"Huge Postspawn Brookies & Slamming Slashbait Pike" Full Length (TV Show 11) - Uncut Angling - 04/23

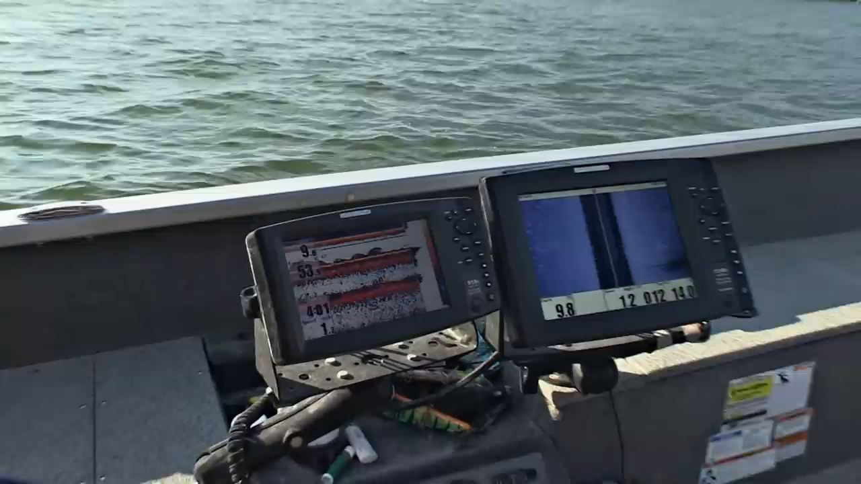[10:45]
It's a little easier to see the white speckles on the side, imaging of the cabbage all to the side there and the stems coming up.
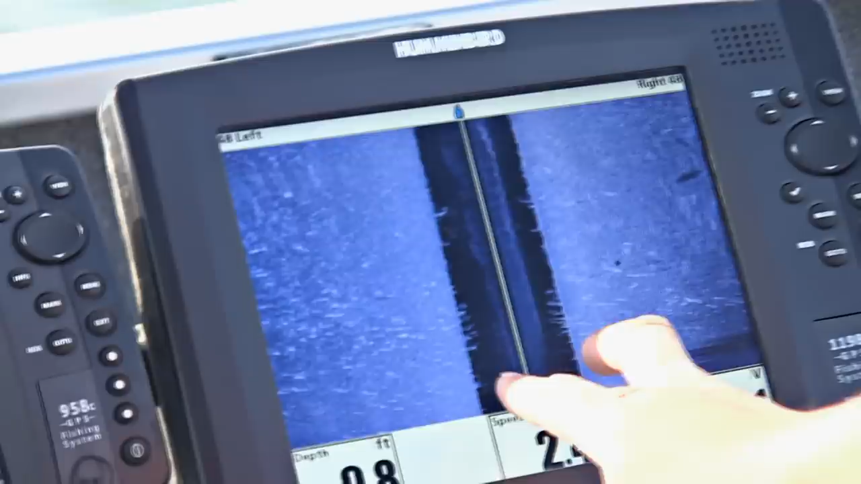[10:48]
But you can see remnants of it on the 2D there as well. Jay's got the trolling motor down and we're going to start shucking the big baits for some big bites here.
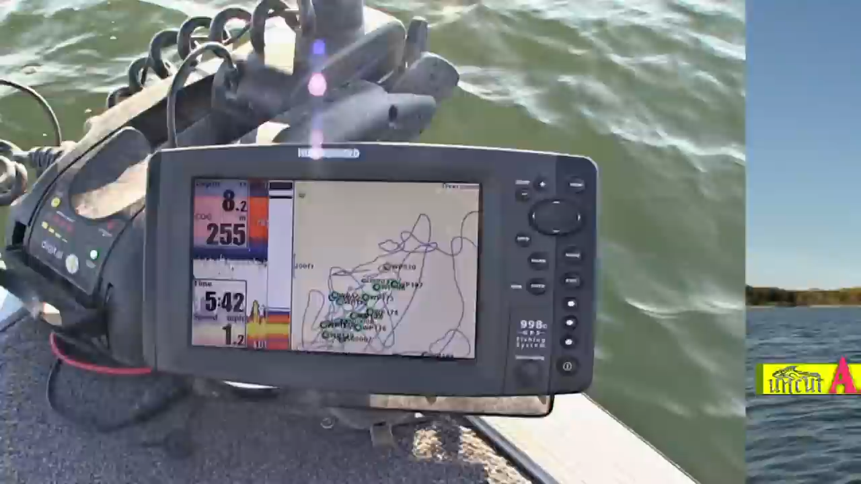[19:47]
We've got trails showing us what we've already fished already, and now we've got a big screen that makes it a little easier to see. But there's no excuse for not using that technology, even on the cheaper end of it.